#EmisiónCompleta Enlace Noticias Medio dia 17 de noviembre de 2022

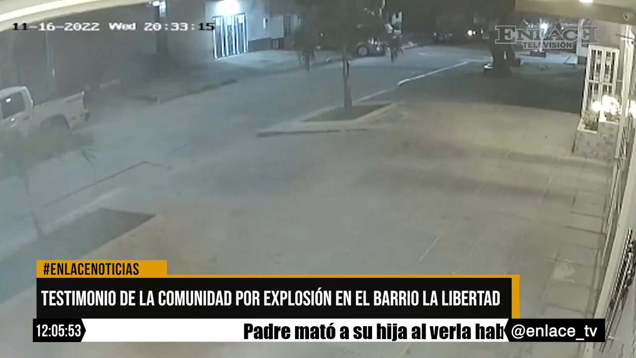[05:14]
Este es el panorama a esta hora que registramos en horas de la mañana de este jueves.